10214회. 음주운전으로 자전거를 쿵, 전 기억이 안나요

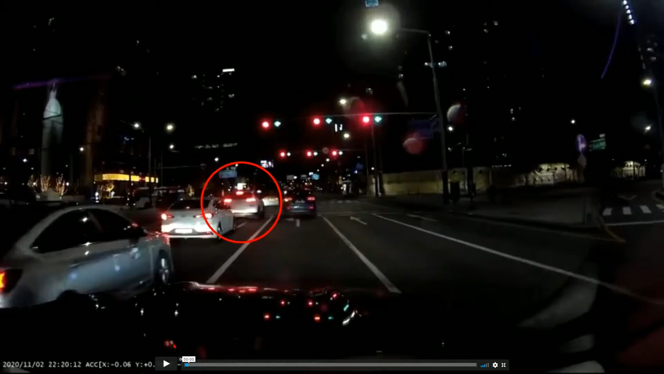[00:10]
좌회전 신호입니다. 가겠습니다. 저 빨간, 저 1차로 쳐보세요. 1차로 차가 좌회전하든지 1차로에서 1차로 쭉 가면 되는데요. 좌회전이 이상하게 가네요. 위험하게 가네요.
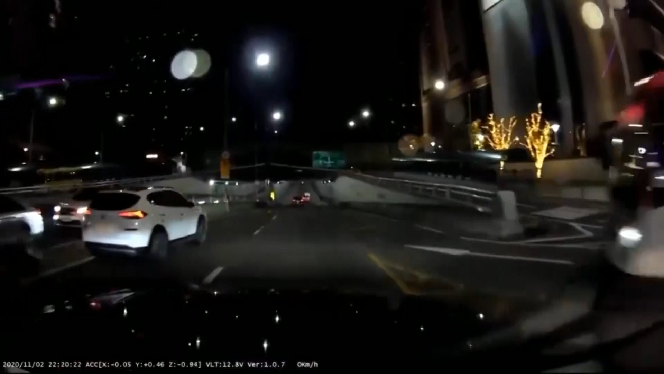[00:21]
똑바로 못 가네요. 왜 저럴까요? 가다가 2차로, 3차로 쪽으로 나가네요. 저 앞에 자전거 가고 있습니다. 동그란 원에 자전거를 가고 있는데 왜 오른쪽으로 붙더니 자전거를 그냥
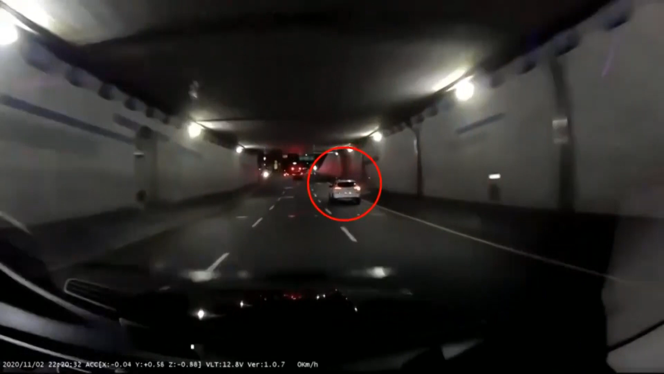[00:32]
충격하고 아이고 자전거 쓰러졌는데 그냥 갑니다. 그냥 가요. 브레이크 등이 잠깐 들어왔다가 계속 갑니다.
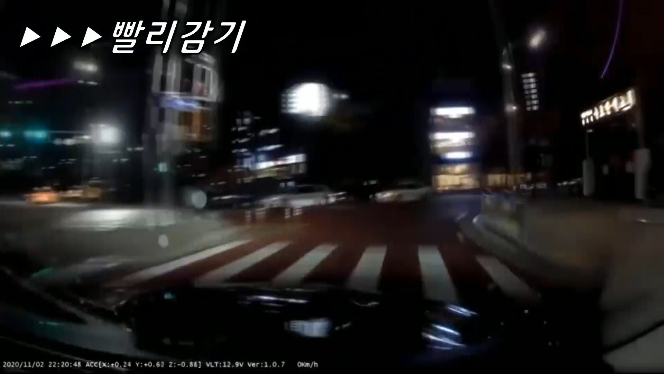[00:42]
계속 쫓아갑니다. 쫓아가서 상대 차. 네, 번쩍. 그러니까 앞차에서 앞차가 왜 저랬을까요? 좀 이상해요.